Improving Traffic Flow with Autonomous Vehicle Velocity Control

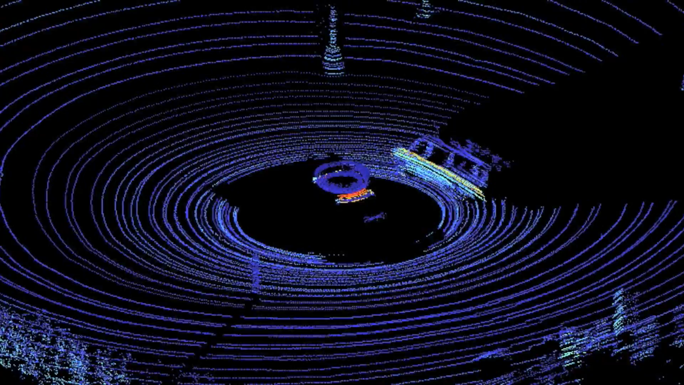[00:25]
These vehicles are equipped with sensors to detect their surroundings,